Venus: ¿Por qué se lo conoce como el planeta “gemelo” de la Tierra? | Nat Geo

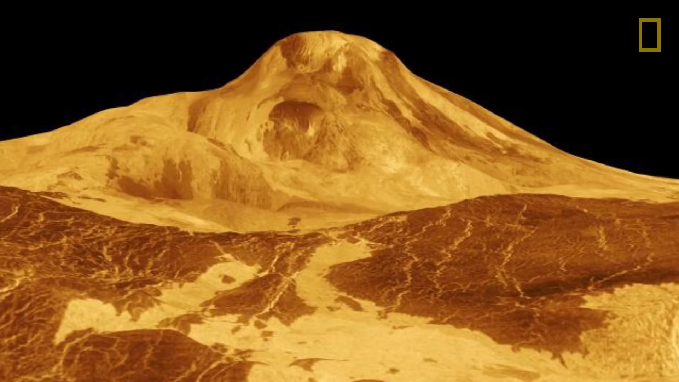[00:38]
The crust of Venus, however, is dotted with thousands of volcanoes,
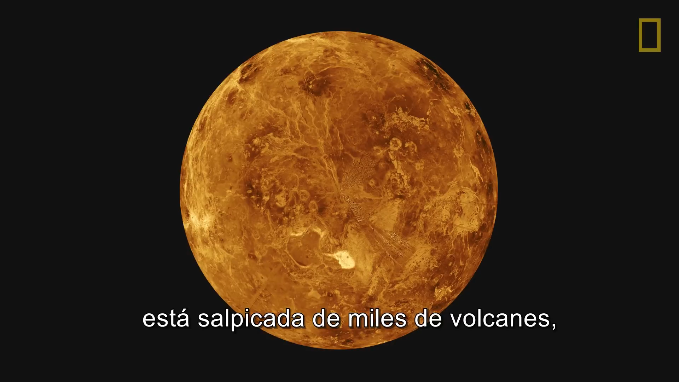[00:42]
including Maxwell Montes, a volcano almost as tall as Mount Everest.
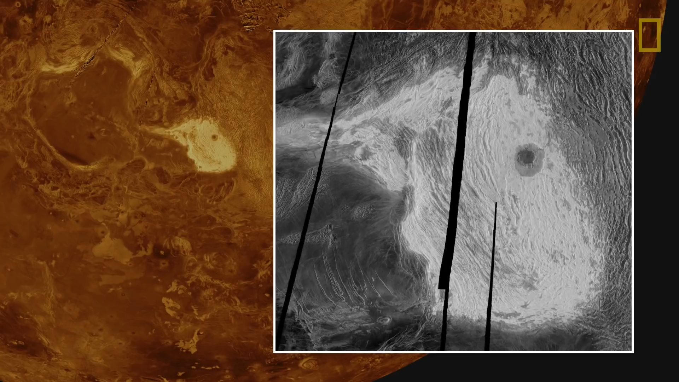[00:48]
Venus also has a thick, layered atmosphere.